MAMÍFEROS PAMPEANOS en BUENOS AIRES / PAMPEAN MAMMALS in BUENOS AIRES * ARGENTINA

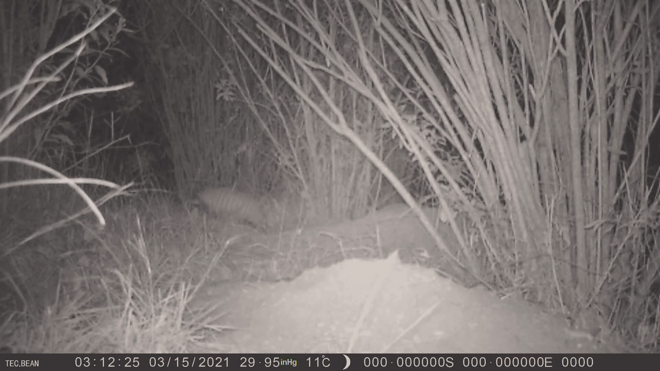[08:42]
Queda claro a quién pertenecen las madrigueras. Abandonan su escondite para ir en busca de insectos, lombrices, arañas y otros pequeños invertebrados. También consumen carroña. Presentan una visión pobre, pero un excelente sentido del olfato y el tacto. Esta vez la cámara muestra un zorrino, una mofeta sudamericana, de hábitos principalmente nocturnos y solitarios.
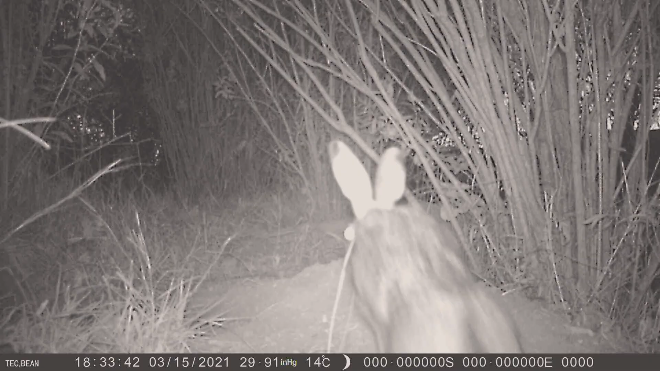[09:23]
Una liebre también visita la cueva de los peludos, pero rápidamente sigue su camino.
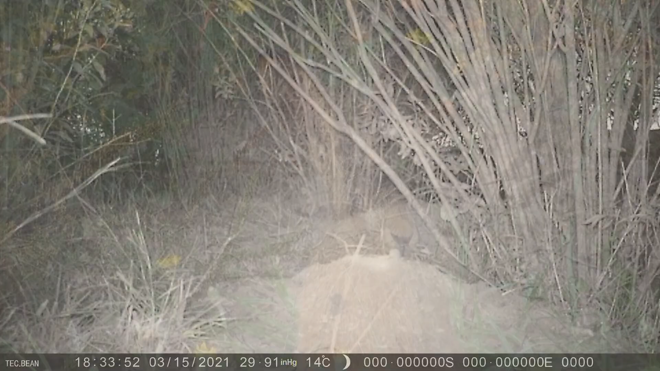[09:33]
La especie es originaria de Europa y Asia. Fue introducida hace mucho tiempo en América. Y hoy está presente en gran parte de su territorio,
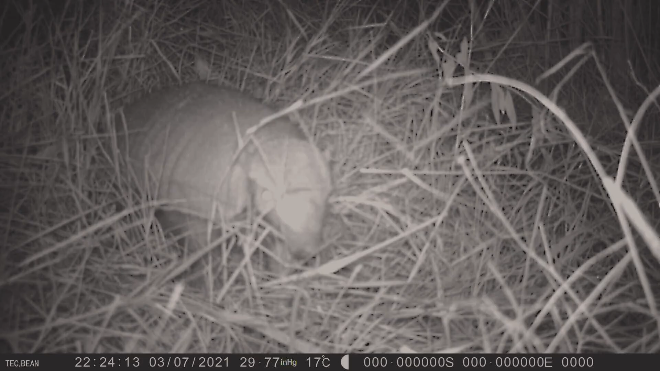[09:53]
En primer plano, un peludo aparece.
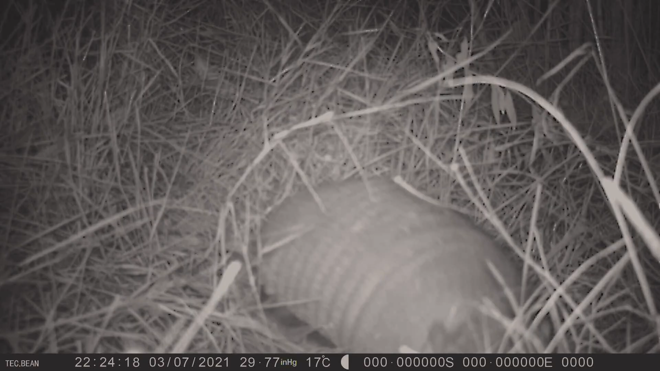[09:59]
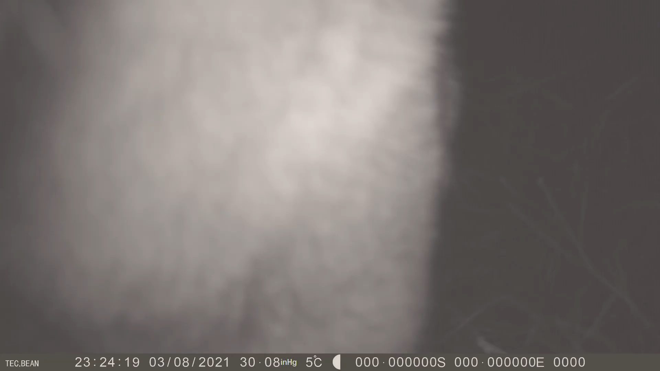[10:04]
Alguien golpea la cámara. Un confiado zorro decide investigar el objeto extraño.